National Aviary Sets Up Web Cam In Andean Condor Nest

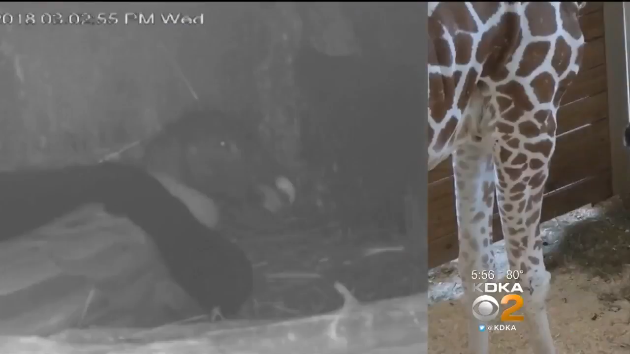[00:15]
Now make way for the condor cam. The National Aviary is giving everyone a glimpse into its Andean condor nest.
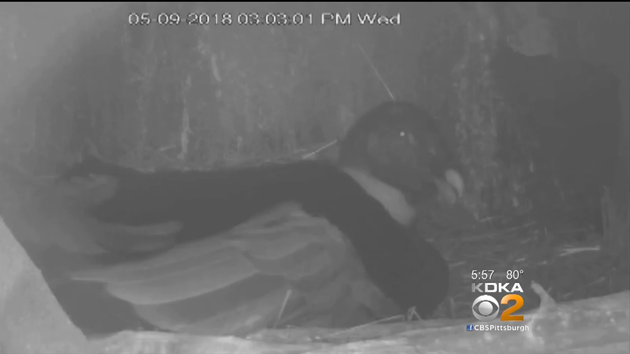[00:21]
Liani, the aviary's 34-year-old condor mom, has laid an egg.